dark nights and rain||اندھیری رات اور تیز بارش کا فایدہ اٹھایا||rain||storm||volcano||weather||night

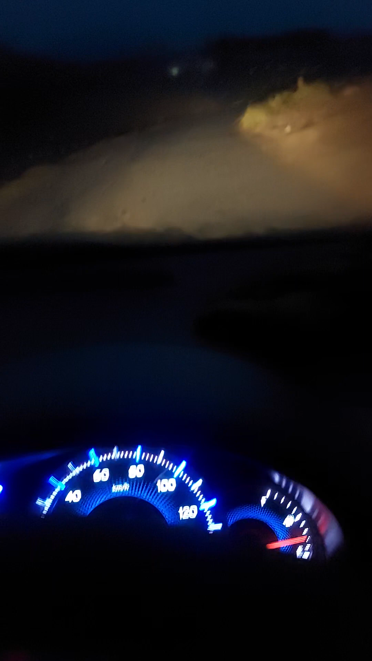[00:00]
آج سلام علیکم دوستو کیسے امید کرتا ہوں ٹک ٹک ٹاک ہوں گے آج کا میں آپ ساتھ لوگوں کے ساتھ شارٹ بھی لاکھ شیئر کر رہا ہوں ابھی یہ شام ہوگی بارش بھی ہو رہی ہے اندیر ابھی بہت ہے لیکن پھر میں آپ لوگ میں نے سوچا کہ آپ لوگوں کے لیے شارٹ
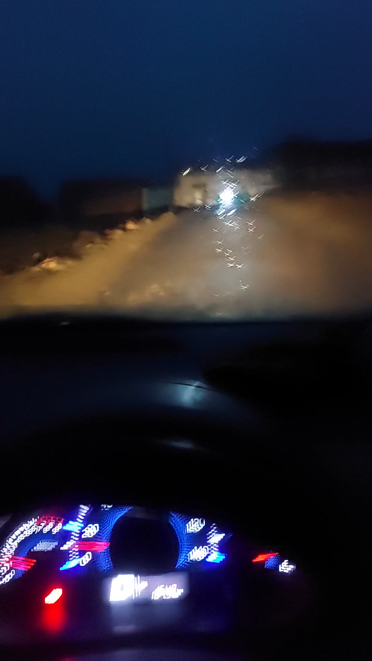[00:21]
شارٹ ویڈیو بنا لیتے ہیں تاکہ آپ لوگ بھی ہمارے ساتھ ساتھ انجوئر کریں تو بارش ہو رہی ہے بہت زبردست قسم کی بارش ہو رہی ہے
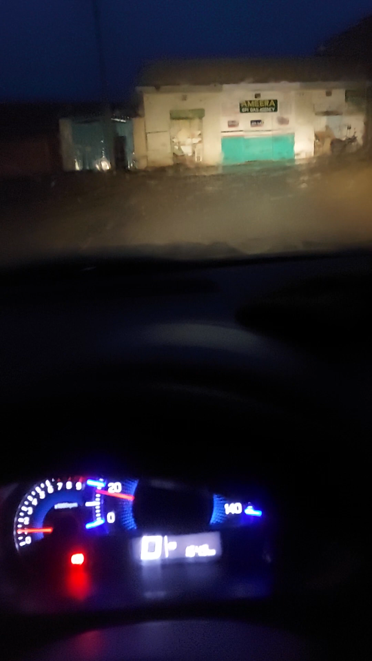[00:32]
اور ٹن بھی بڑھ گیا ایک بار پیر ٹن
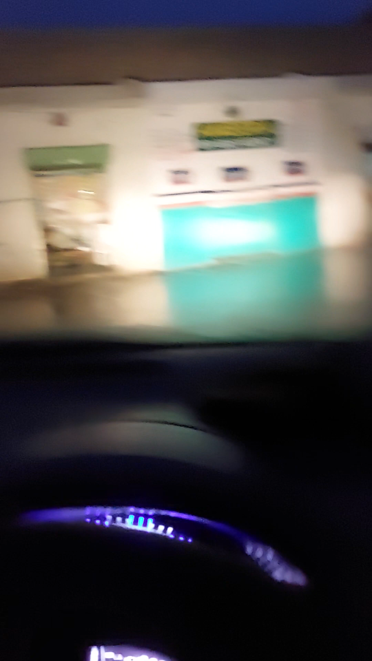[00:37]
بڑھ گیا رات شام ہو چکا ہے شام کی نماز ہو چکی
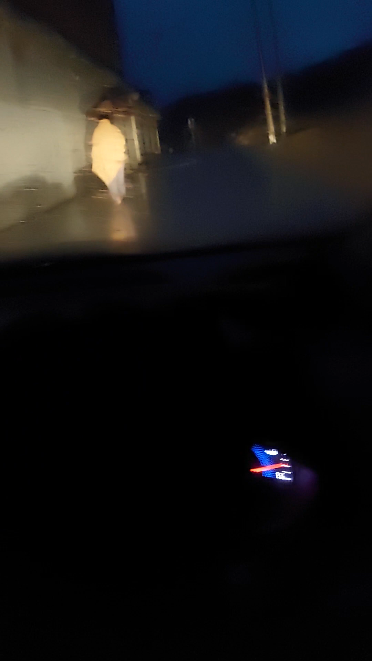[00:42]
ہے ابھی کافی اندیرہ لگ چکا ہے بس اندیرہ اتنا زیادہ نہیں کیونکہ بارش کے
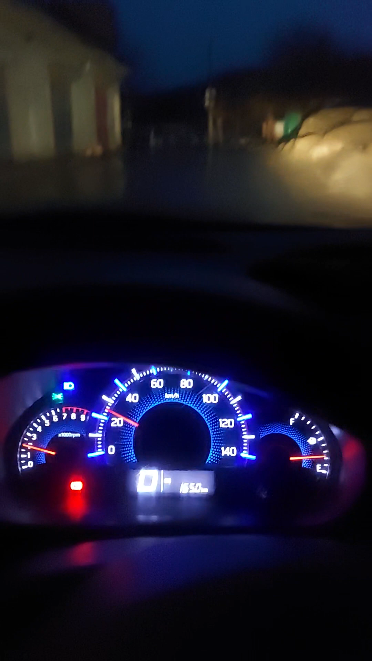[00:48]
ساتھ پر اندیرہ زیادہ ہو جاتا ہے نا تو میں راستے میں جا رہا تو ان میں نے
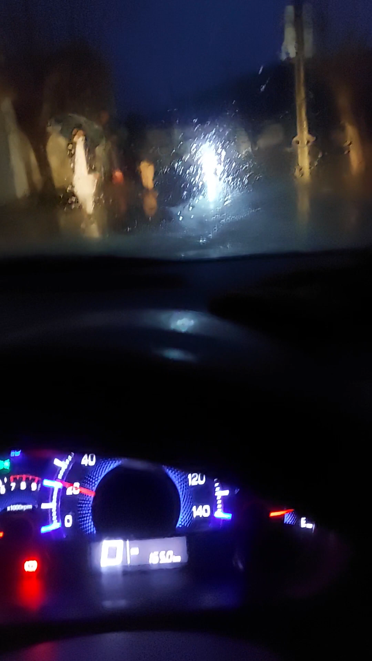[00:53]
سوچ کیوں نہ آپ لوگوں کے لیے شارٹ ہمارے ساتھ ساتھ انجوئر کریں
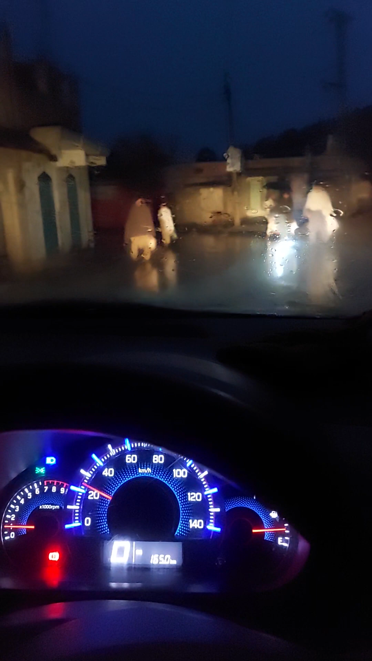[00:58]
اور آپ لوگوں کو بھی دکھا دی ساتھ ساتھ میں تو اسی
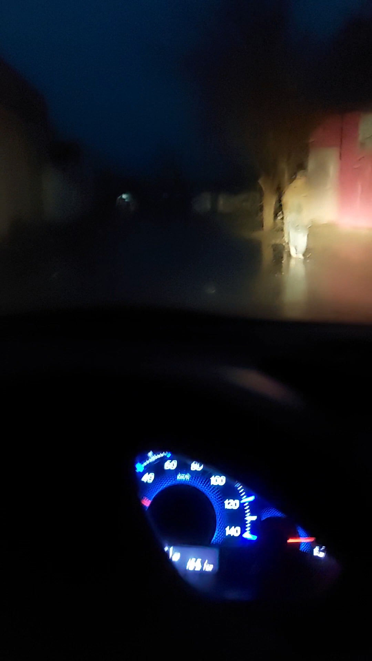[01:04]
وجہ سے میں نے موبائل نکالا اور ویڈیو سٹارٹ کیا ویڈیو سٹارٹ کیا آپ لوگ دیکھ سکتے ہیں کئتنا فضورت بارش ہو رہی ہے اور کس طرف سناٹہ ہر طرف سناٹہ ہے حاموش ہے بالکل لوگ سب لوگ اپنے گھر میں جا چکے ہیں بس ایک کا دکھا لوگ ابھی رہ چکے ہیں زیادہ لوگ نہیں ہیں کیونکہ بارش ہے
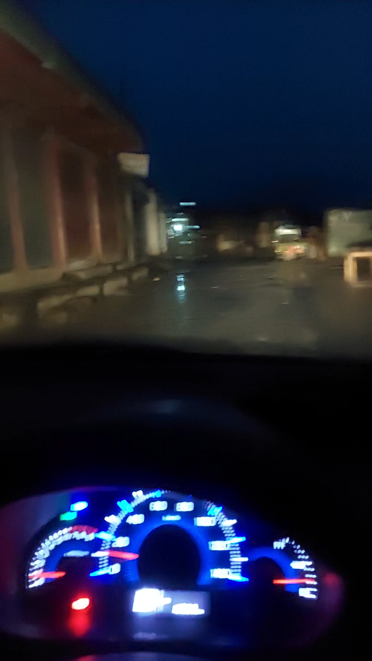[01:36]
اور دوسری بات سردی بھی ہے تو اسی وجہ سے لوگ ہیں اپنے گھر میں رہے تو لوگ ابھی زیادہ نہیں ہیں
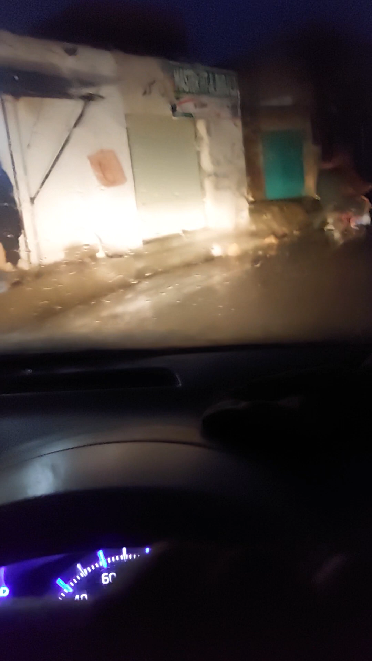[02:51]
اس اندیرے میں شام کے بعد بھی کڑا ہے
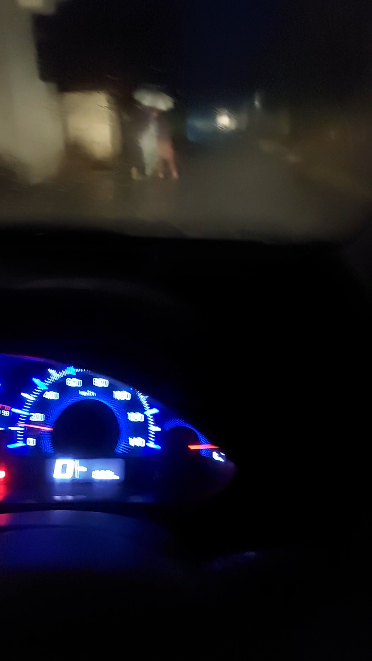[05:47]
میں اسٹا اسٹا جا رہا ہوں کیونکہ پارش بھی ہے اور راستہ بھی توڑے تنگ ہے اتنے کوڑے راستے نہیں ہیں لیکن پھر بھی
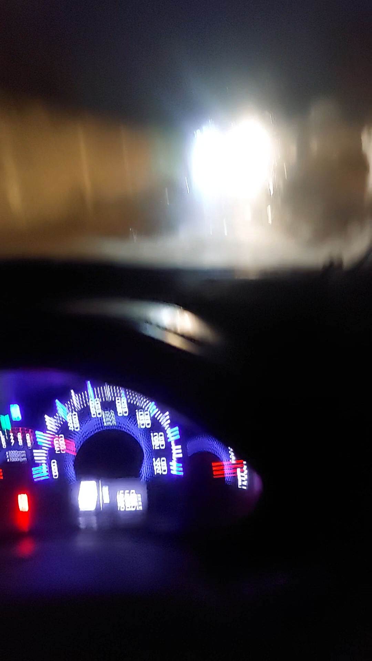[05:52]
گاو ہے اور دوسری بات راستے توڑے حراب ہیں اور جب سامنے سے گاڑی آتا ہے تو ریاکشن زیادہ ہو جاتا ہے
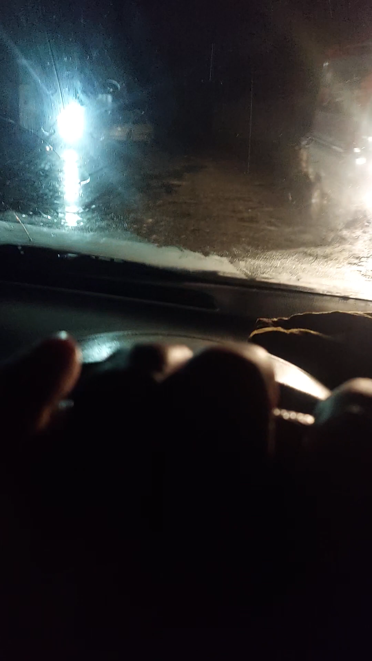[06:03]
اسٹا جا رہا ہوں اسٹا جا رہا ہوں تاکہ